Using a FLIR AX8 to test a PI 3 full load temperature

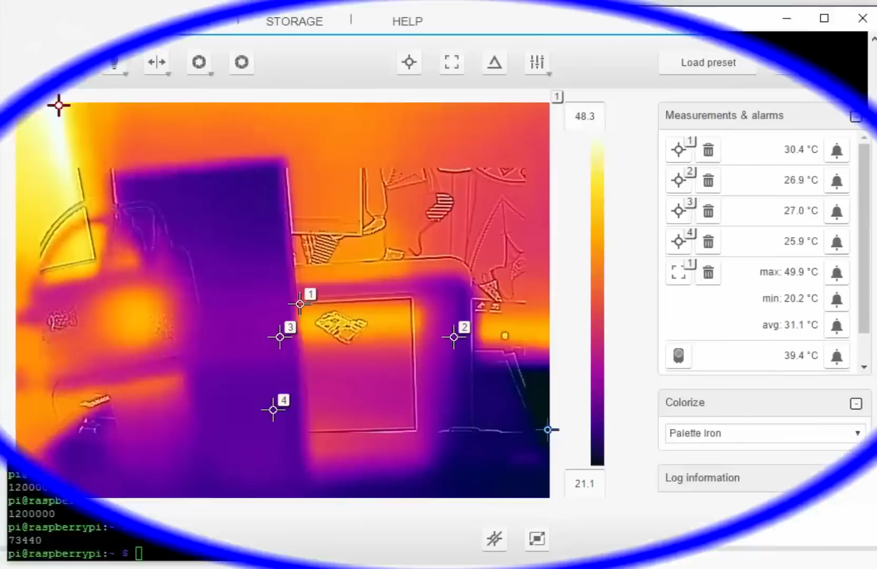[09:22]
On screen: max 49.9°C, min 20.2°C
All right, so I've got the Pi back up in front of the thermal imager. So let's just take the cover off. And we'll see how hot this thing is getting now. So there we are. Obviously, the network part of it is not running anywhere near as warm as the over here was a hotspot before. Now the CPU obviously is hogging all the limelight by being the hottest item.
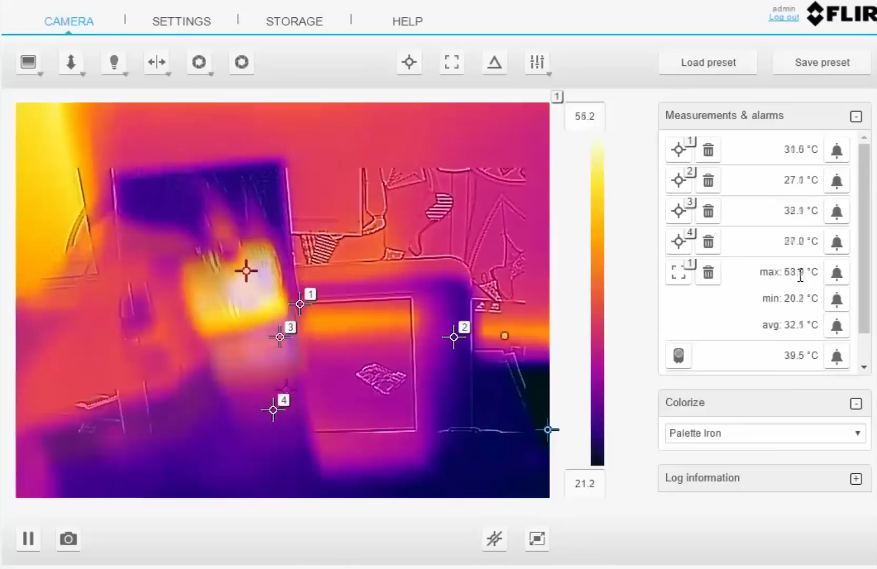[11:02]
config.txt file to say limit it to, I don't know, 900 megs or even a gigahertz, just a bit lower than the maximum. Right now, as I said, this is running at 1.2 gigahertz across all four CPUs. And as you can see there, well, actually you can see there now it's cooled right down. That probably means that the test has stopped running.
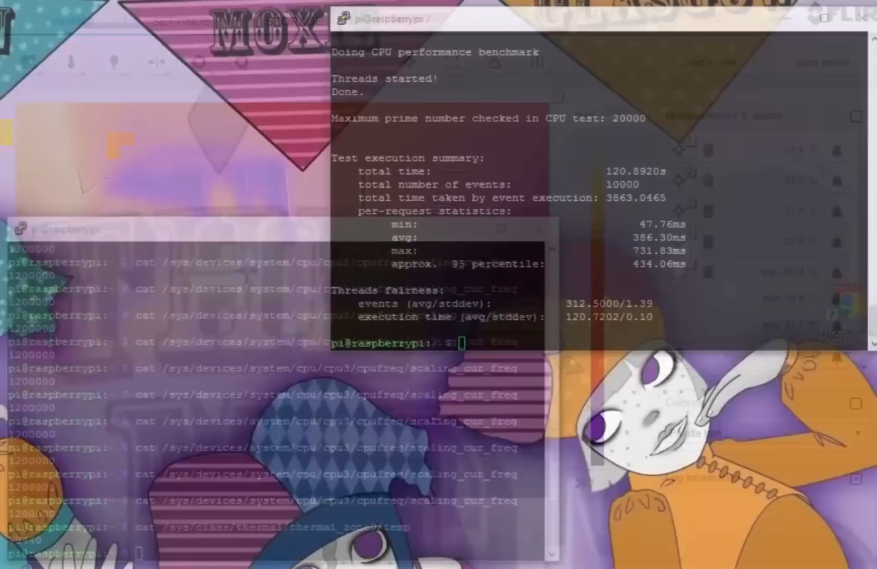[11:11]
Yeah. So if I leave that here, let me see if I can rearrange this screen so that we can see everything.
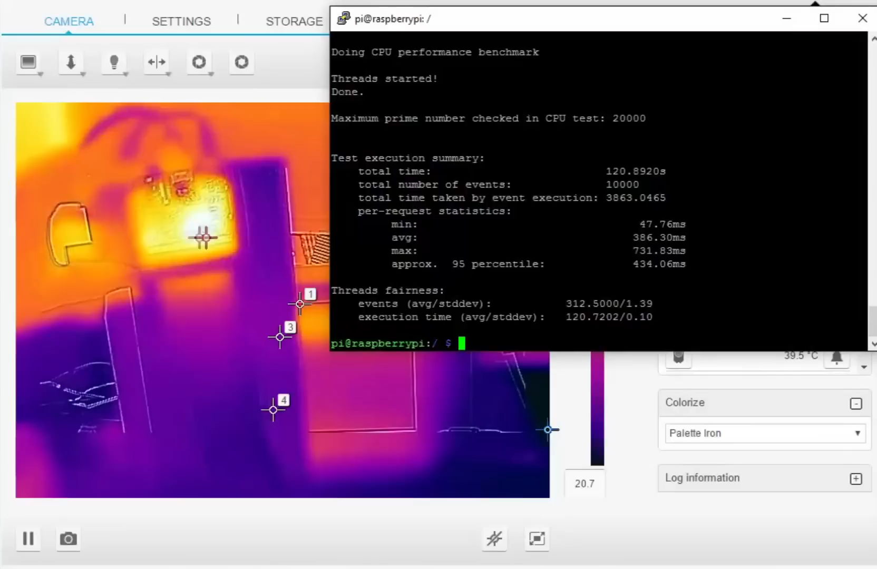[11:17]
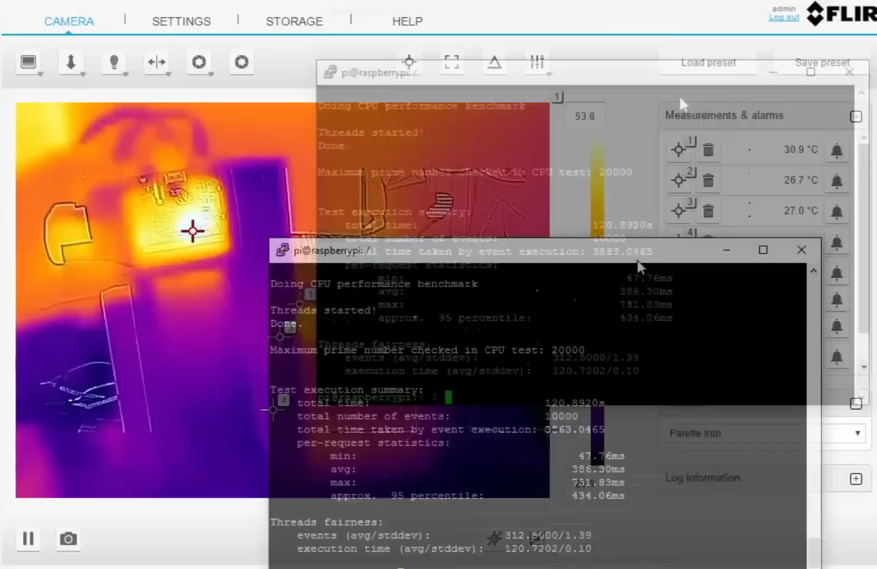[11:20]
All right. So there's the readings, min, max, average.
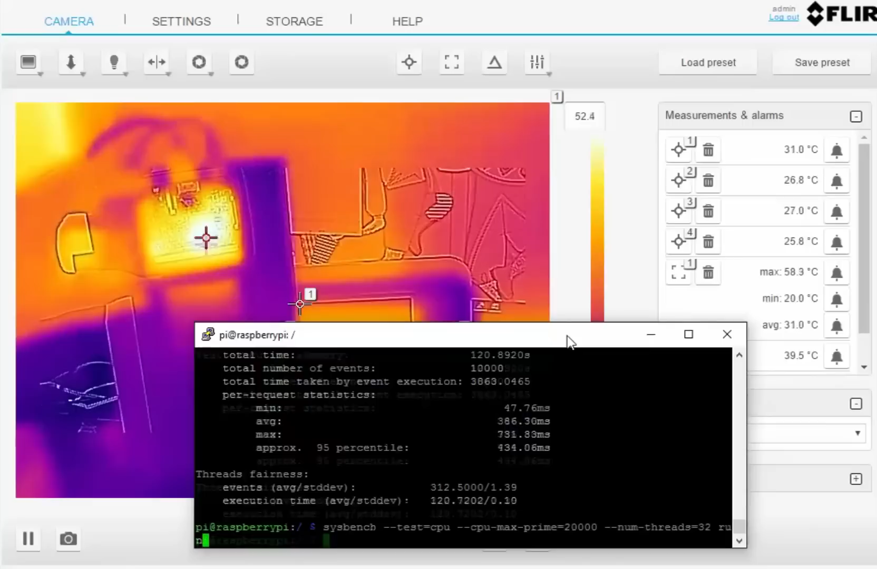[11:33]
On screen: max 58.3°C, min 20.0°C
I'll hold the camera here for a while and we'll run the benchmark. And you can see that very rapidly drop back down at 50 degrees. So I'm running it now.
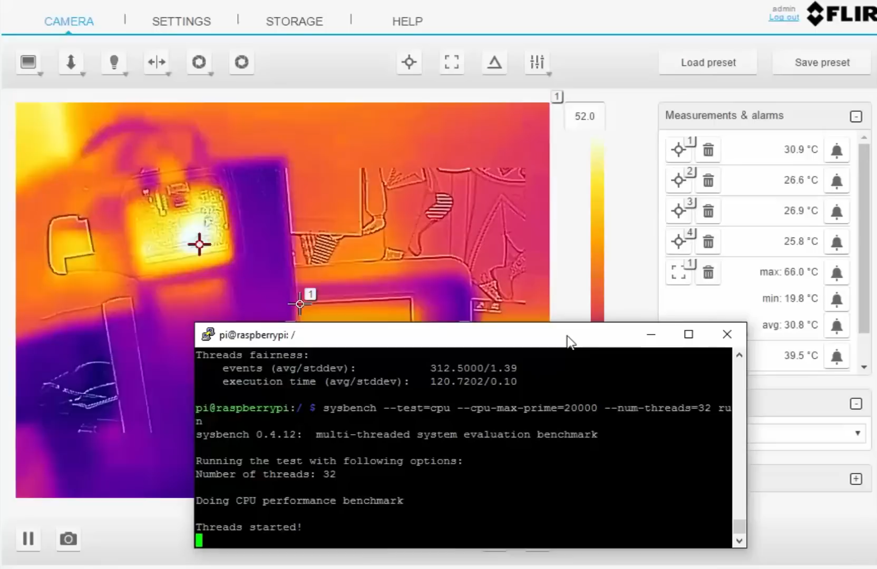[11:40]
On screen: max 66.0°C, min 19.8°C
Just going up to 70. I'm going up to 80. The nice thing with this thermal imager is even if I'm moving it, it automatically finds the hotspots. Going up to 90, getting close to. Now, because I'm running this with the case off, of course, the lid off, it's not going to get as hot.
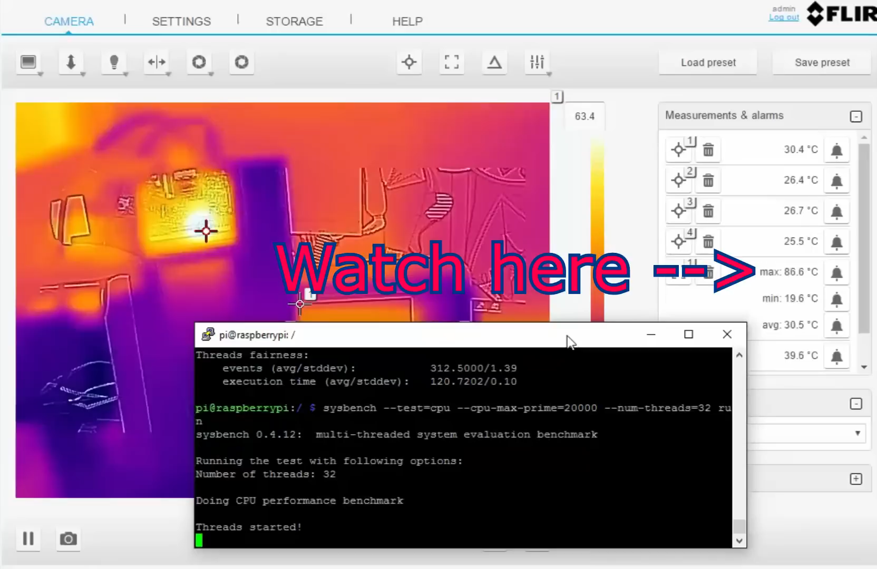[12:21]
On screen: max 86.6°C, min 19.6°C
Yeah. So with the case on, it's got up to about 100. With that case off, it seems to be stopped at around 85, 86. Now that is maxed out on the CPUs. Doing this live guys. So it really is clarifying the fact that the built-in thermal sensor temp is
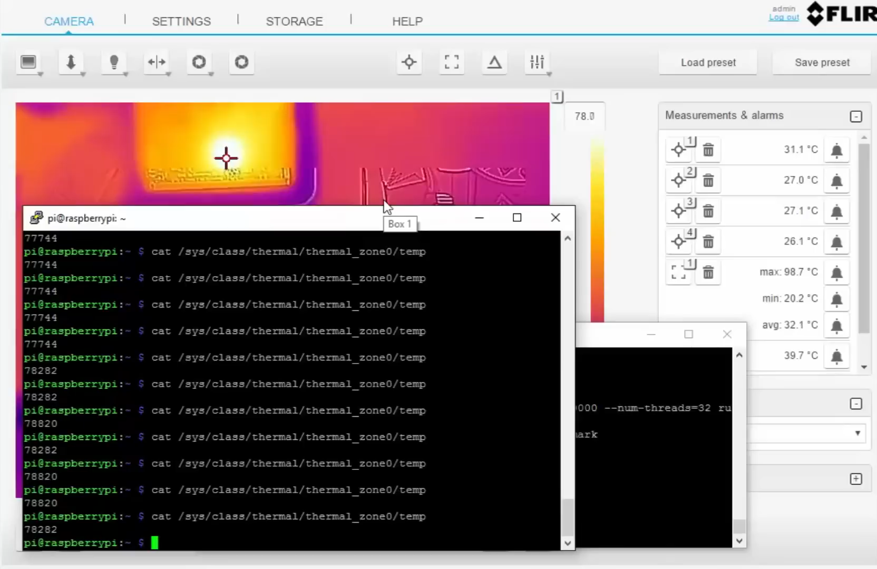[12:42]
On screen: max 98.7°C, min 20.2°C
not a reflection of what the thermal imager is seeing. Yeah.
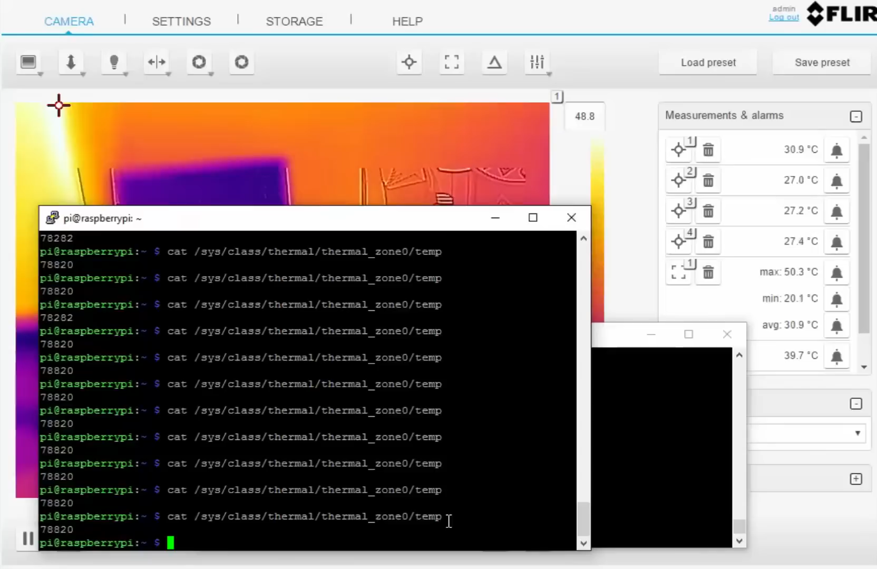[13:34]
whether it is built into the CPU or whether they've got it sitting on one of the other chips. So I've managed to get the camera a little bit closer to the Raspberry Pi so that I'm filling the screen up, maximizing the resolution usage on the CPU board. You can see there a clear outline of the actual CPU chip, and you can see the hotspot is actually right smack in the middle of it. And as I've got so close now, you can see I've lengthened the time that the test has been running, and it's up to about 107 degrees on that chip.
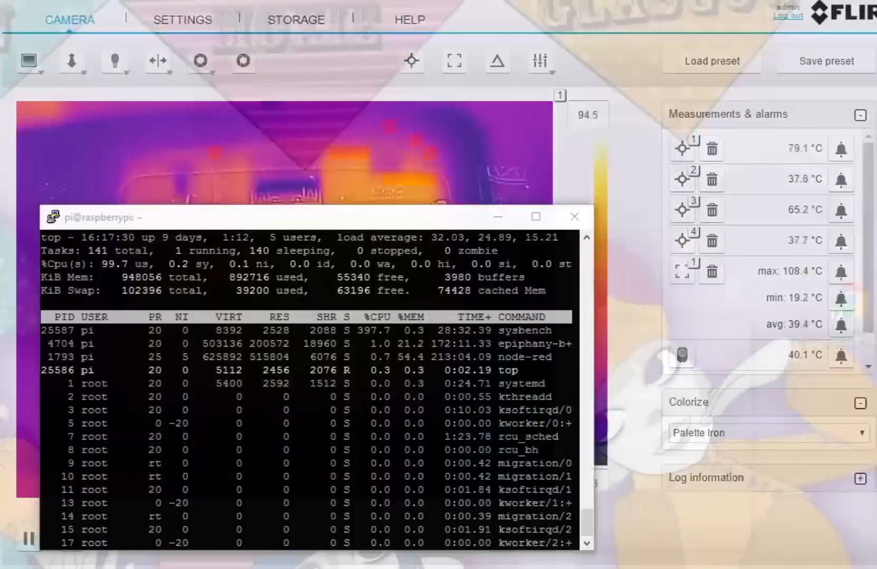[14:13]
On screen: max 108.4°C, min 19.2°C
Now, what can we conclude from this? Because when we look at this, and then we go back and we look at what the, you can see here, I've got the top running. So you can see that the CPU is running at 100% and everything is very, very busy.